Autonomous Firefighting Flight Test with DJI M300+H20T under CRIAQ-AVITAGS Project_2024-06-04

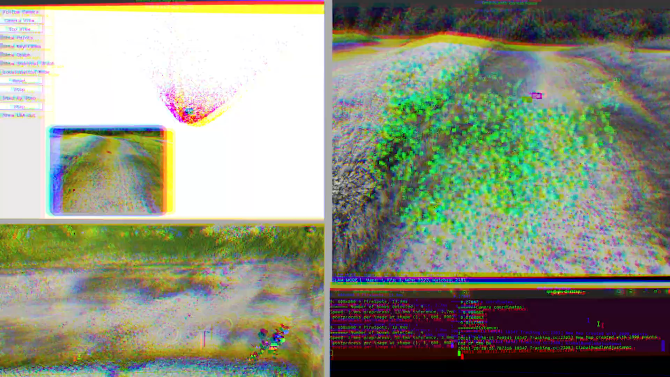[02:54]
Here, you can have a better view of how the geopositioning algorithm is taking place at the background and in real-time.